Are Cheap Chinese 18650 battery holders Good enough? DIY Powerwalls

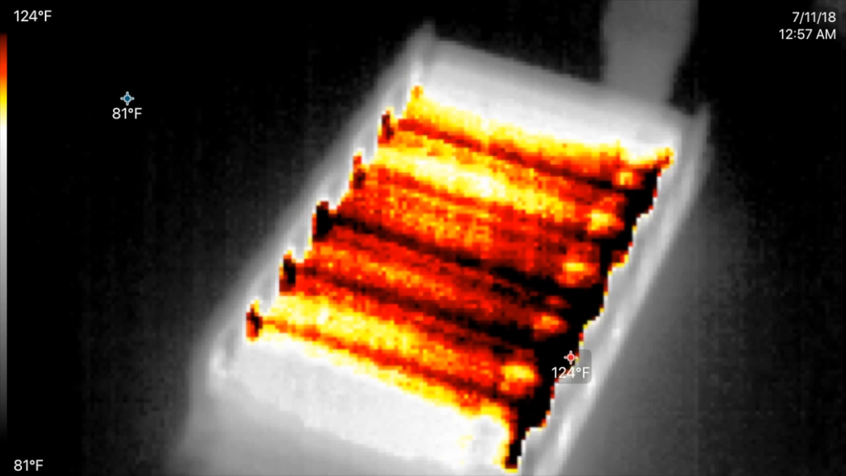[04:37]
On screen: scale top 124°F, scale bottom 81°F
at 15 minutes this test is longer and everything is cooler but the
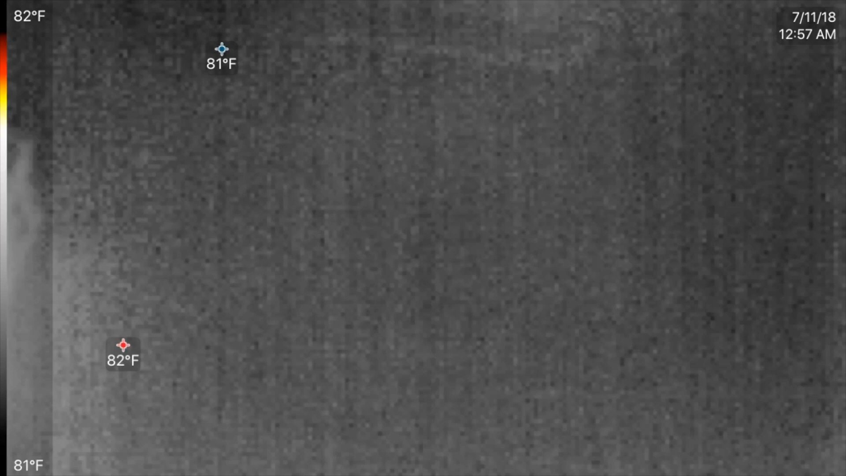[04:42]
On screen: max 82°F, min 81°F, scale top 82°F, scale bottom 81°F
voltage is higher so let's try another set of batteries all right these cells here are 30 amp